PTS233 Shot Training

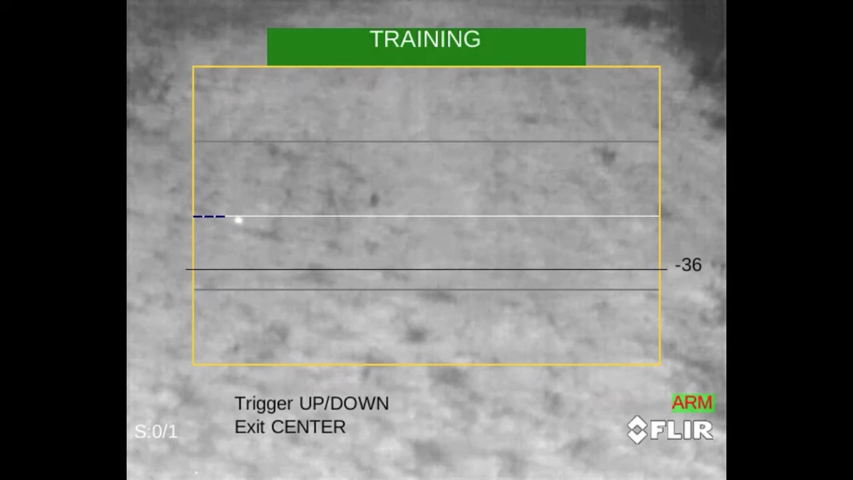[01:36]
sets in the lower third of the blue bar graph this will
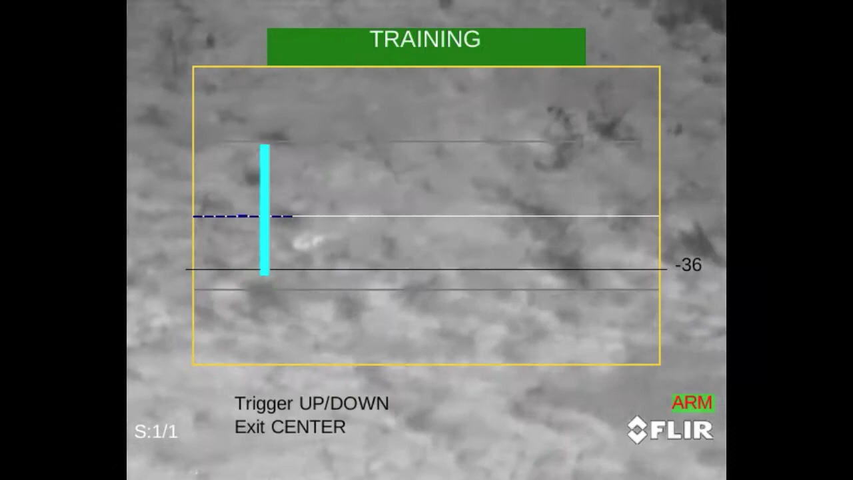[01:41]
ensure that your device will record when a shot is initiated
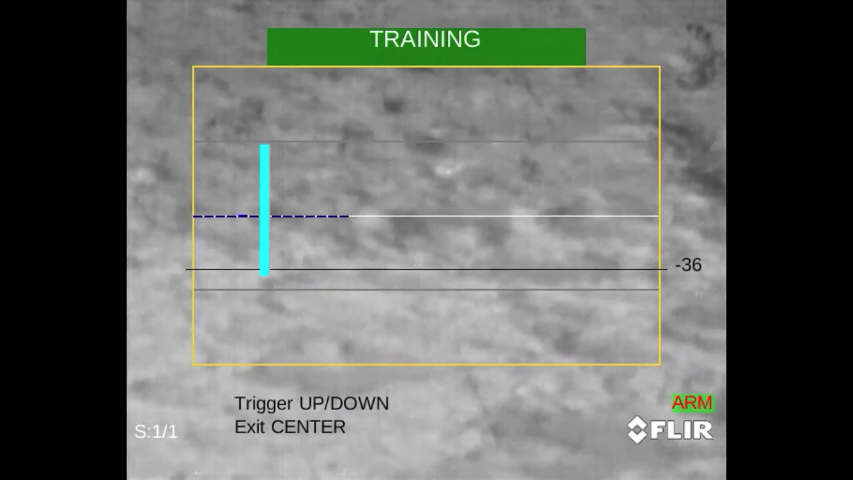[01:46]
the last step is to enable the recoil activated recording under the main menu and under settings make